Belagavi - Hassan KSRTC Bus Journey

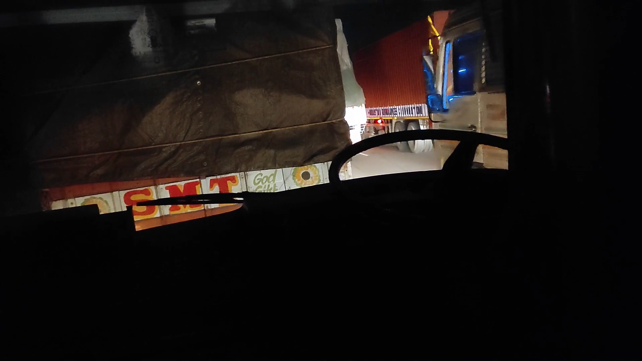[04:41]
ಲೇನ್ಸ್ ದೇ ಆರ್ ಮೂವಿಂಗ್, ಒನ್ ಲೇನ್ ಕಂಪ್ಲೀಟ್ಲಿ ಟ್ರಕ್ಸ್ ಹ್ಯಾವ್ ಸ್ಟಾಪ್ಡ್.